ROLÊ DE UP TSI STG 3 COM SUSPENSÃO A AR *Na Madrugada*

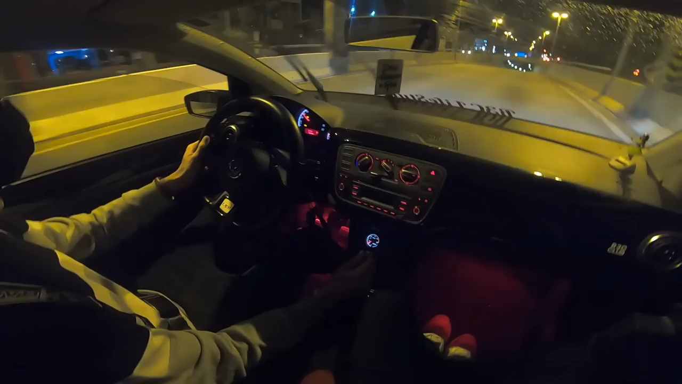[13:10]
Sim Aí aqui é a descidinha O radar E a celeira Pode dar o radarzinho É no meio do túnel Eu te aviso Ele dá um só Mas agora ele não vai fazer Talvez quando tirar o pé lá em cima Ele faça